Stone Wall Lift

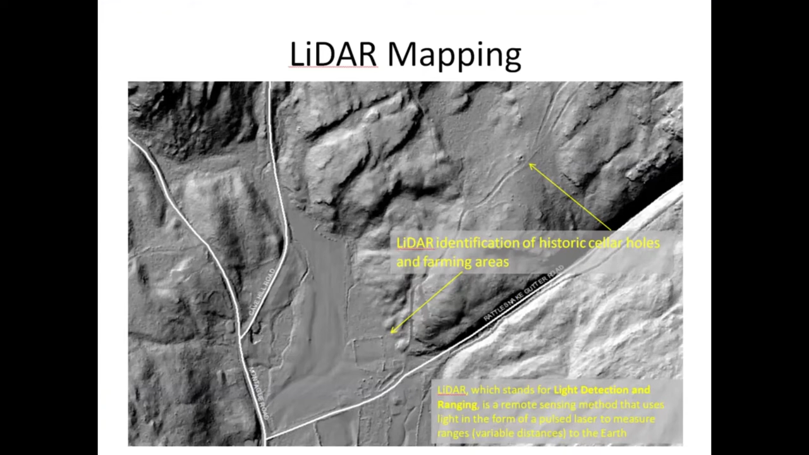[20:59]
And, um, so essentially with this I can go in and draw the boundaries of, of stone walls. So LIDAR in our area is fairly fuzzy still. There are other places where, um, it's as clear as a bell. And we know that the government has much clearer than this, but, but we don't have access to it. Um, but this wall in the LIDAR represents this wall on Google Earth.
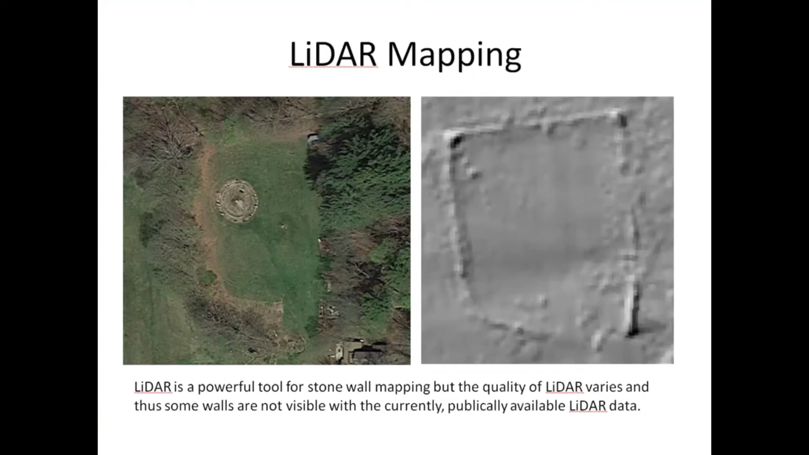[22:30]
when I saw what I thought was another wall structure that I hadn't actually seen on the ground. I went back and it was a big, big, big, big old pine tree that had fallen. And so LIDAR picked up the big pine tree. It's not perfect, but it's good. So what I'm hoping people will decide to do is to help us to photo map,
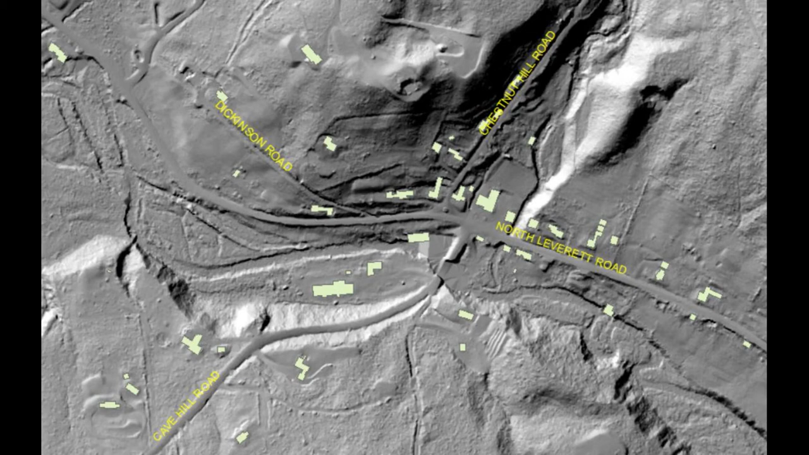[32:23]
cause this was the old road up here all the way past the shinners and then me all the way down to me and, and on beyond. And it's very, um, Isaiah says, all the stones are there,
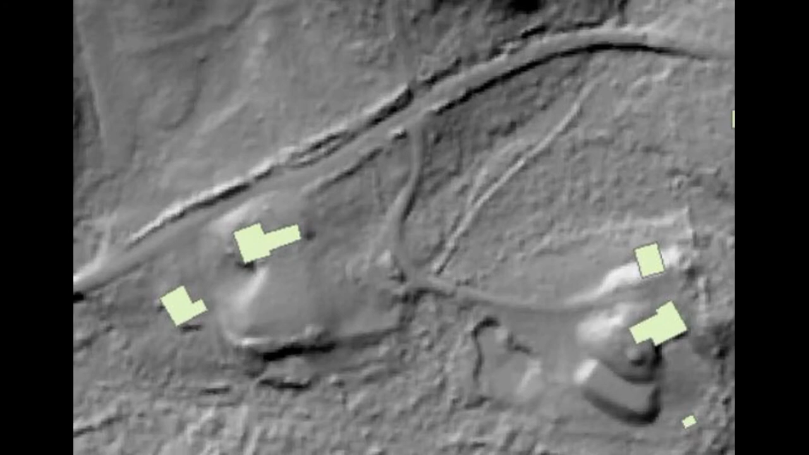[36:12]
that's interesting, Eva, because when you showed, uh, the map of our stone wall, um, opposite and the opposite side of the road, there's a stone wall there, but it's not depicted, um, so covered over.
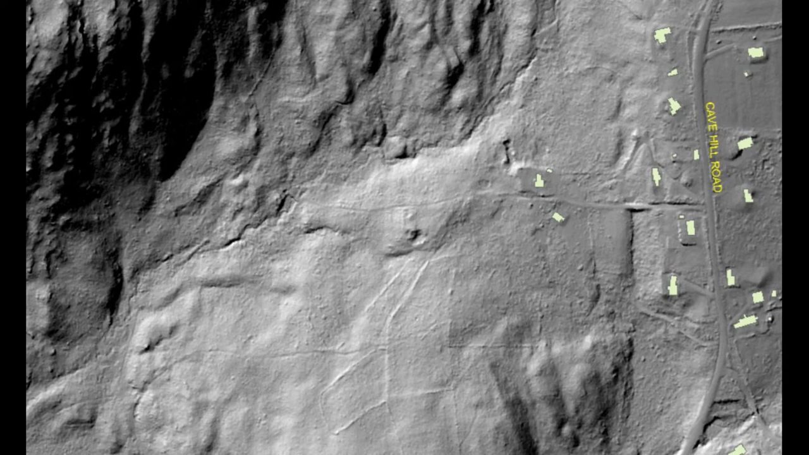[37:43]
300 or so feet long and they start and they stop and they don't fence in anything. And so then you get to be really crazy like me and saying, why did somebody do that? What, what function does that serve? Um, and rocks out, I guess. And, and that may be it.